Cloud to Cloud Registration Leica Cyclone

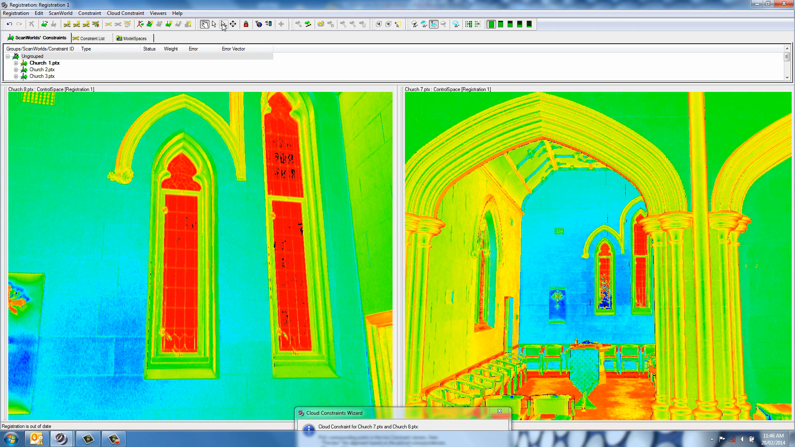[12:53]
And we can pick a couple of points, maybe on the window, here, here,
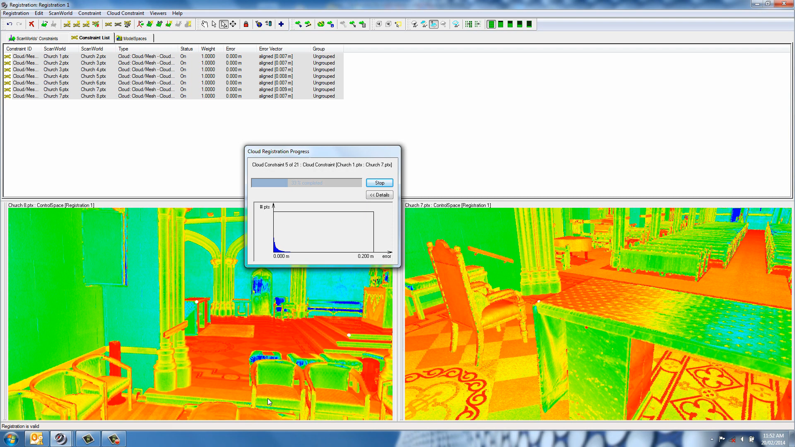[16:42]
You can see they're all quite good obviously because you've got a lot of overlap between these scans. So again, I'll just hit pause and I'll come back when it's added in the additional 21. Okay, so it's finished adding in those additional constraints. You can see now we've got quite a few here.
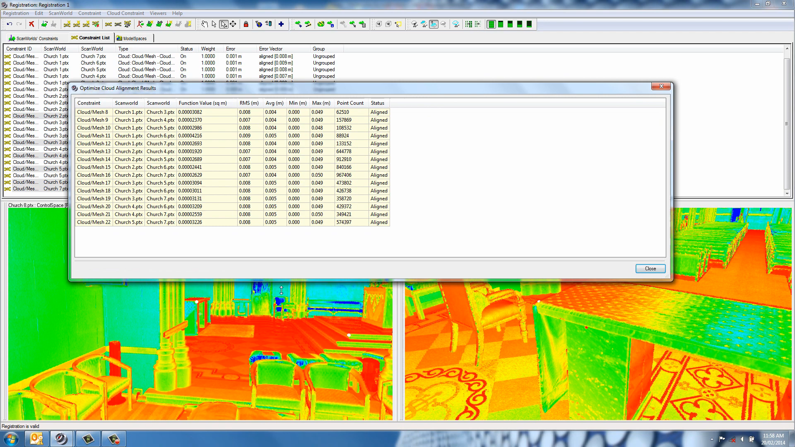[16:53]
These all again seem pretty good to me. There might be instances where it might find some overlap, but it might necessarily be very good.